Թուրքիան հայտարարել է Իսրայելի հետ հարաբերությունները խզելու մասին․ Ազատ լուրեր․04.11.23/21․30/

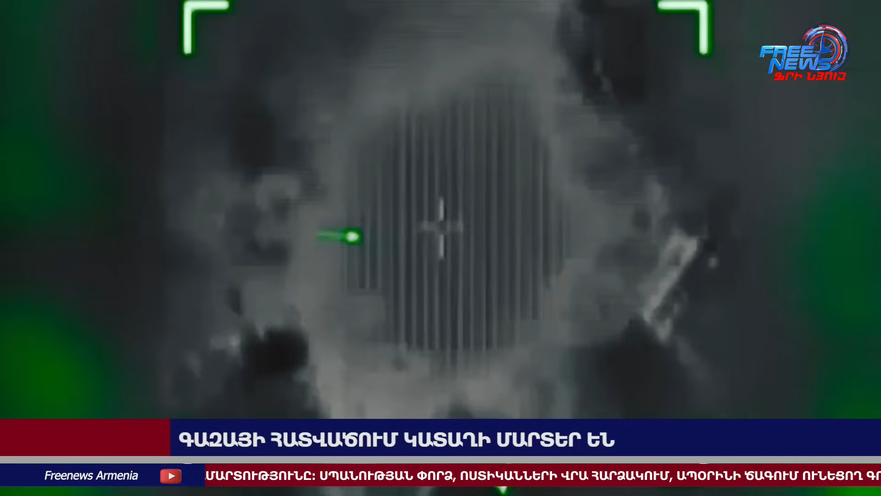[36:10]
գիշերը հարձակում է իրականացրել Գազայի հատվածի հարավում զրահատանկային և ինժեներական ստորաբաժանումների մասնակցությամբ։